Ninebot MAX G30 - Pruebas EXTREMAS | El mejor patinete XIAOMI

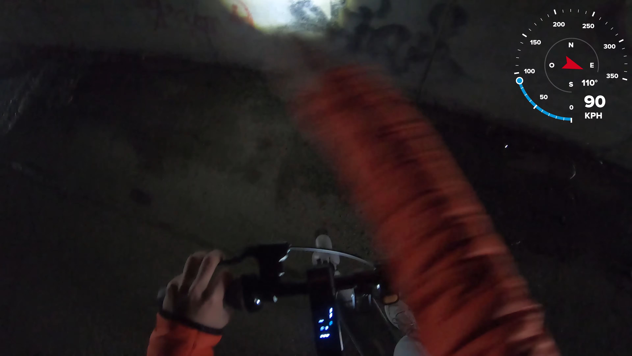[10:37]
está focalizada y con el corte para no deslumbrar a peatones, es muy bien este a luz, y por supuesto,